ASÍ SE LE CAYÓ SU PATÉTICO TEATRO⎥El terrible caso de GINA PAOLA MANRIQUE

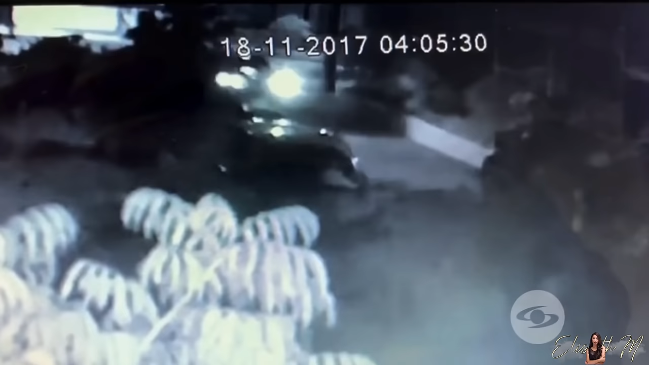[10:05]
encontraron unos vídeos de las cámaras de seguridad de las calles donde se podía ver llegar a Gina a su casa luego de eso a las 5 de la mañana